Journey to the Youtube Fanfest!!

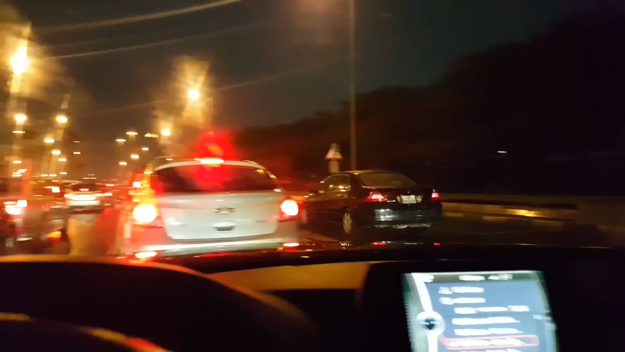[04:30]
देख रहे हैं आलम ट्रैफिक का क्या बोलूं समझ में नहीं आ रहा है रो भाई जल्दी निकलने की बात ही करते.